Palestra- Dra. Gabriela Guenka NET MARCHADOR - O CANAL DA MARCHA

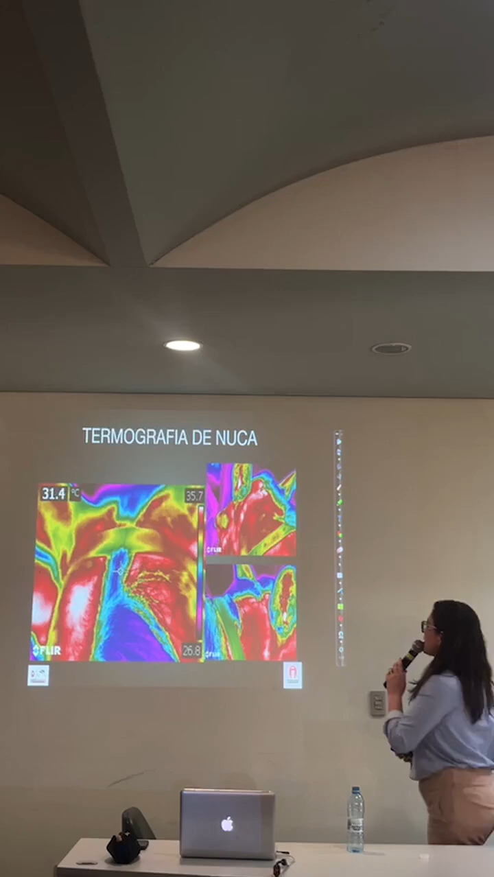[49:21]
On screen: spot 31.4°C
Aí foi um outro cavalo mangalá remachador, que eu fui atender por fazer uma visão de termografia. A termografia é uma sombra térmica, você coloca sobre o animal e ele tem uma escala de cores a depender da temperatura.
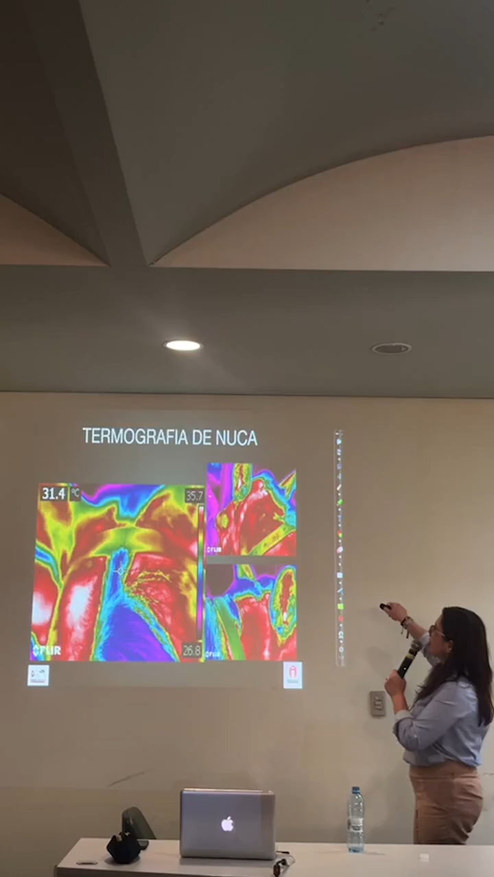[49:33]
On screen: spot 31.4°C
então 35,7 era a temperatura maior, 26,8 a menor temperatura.
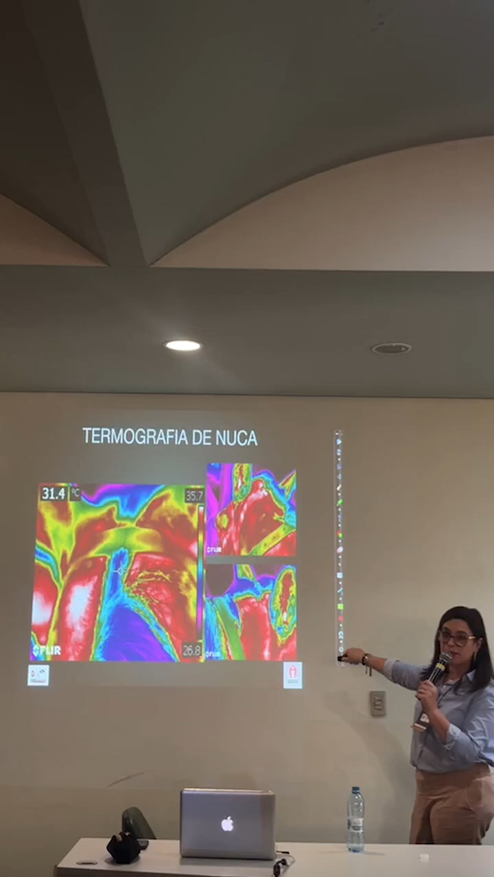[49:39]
On screen: spot 31.4°C
A maior temperatura fica branco, local, e aí vai alterando a cor vermelha até chegar lá no rosto. Então a gente observa, aqui eu tenho uma orelha, outra orelha, aqui a região da nuca do cavalo, que é a crina, tá? Olha como esse lado da nuca esquerda tem muito mais calor do que o lado direito, ou seja, é um cavalo que está sofrendo um processo inflamatório da nuca por conta de mau posicionamento da cabeça, tá?